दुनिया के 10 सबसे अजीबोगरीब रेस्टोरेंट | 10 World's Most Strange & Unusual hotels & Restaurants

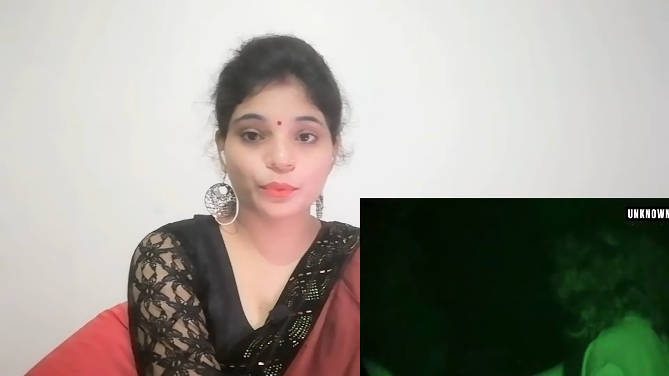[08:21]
क्योंकि यहाँ पे हमेशा अंधेरा होता है यहाँ तक कि आपको ये भी नहीं पता चलेगा कि आपकी table पे खाना
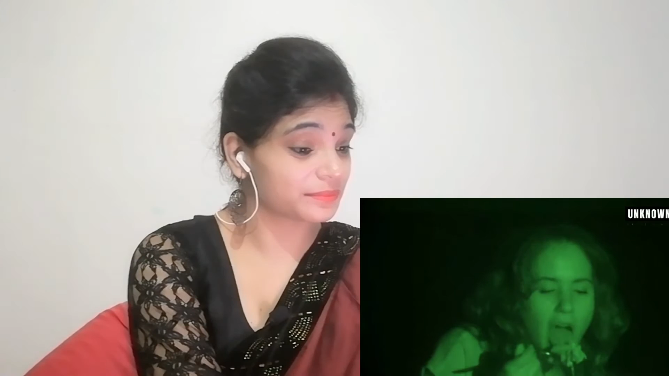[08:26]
कहां रखा है आपको महसूस करके अपने खाने को खाना होता है और अगर आप सोच रहे हो कि आप
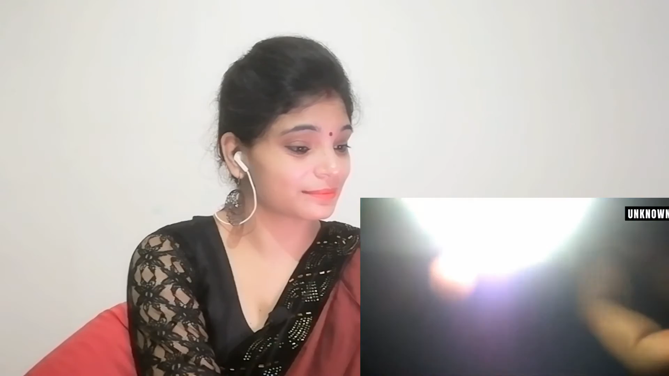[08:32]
अपने phone की flashlight on करके खाना खा लोगे तो मैं आपको बता दू कि टीम management द्वारा पहले ही आपको instruction दे दी जाएगी कि इस restaurant में आप phone का इस्तमाल नहीं कर सकते इसकी अलावा इसमें खाना
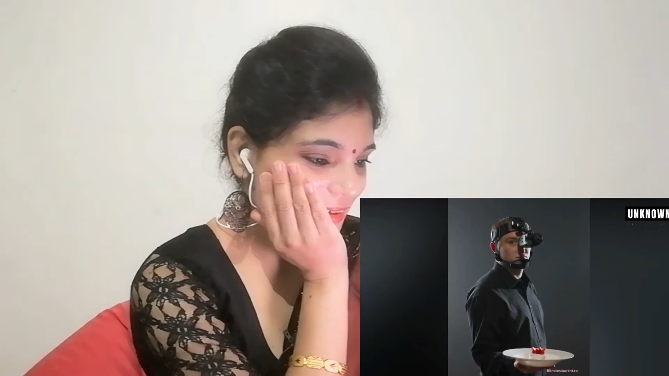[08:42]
देने वाले waiters को एक खास तरह का infrared चस्मा पहना दिया जाता है जिससे उन्हें अंधेरे में सब कुछ
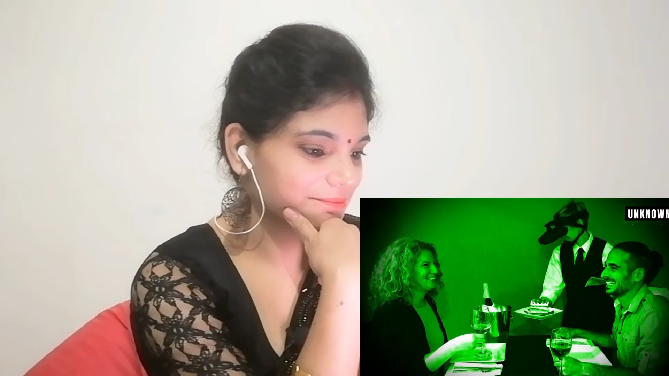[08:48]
दिखता रहे ये restaurant खास करके उन लोगों के लिए बनाये गया है जिने darkness यानि अंधेरा बहुत ज़्यादा पसंद है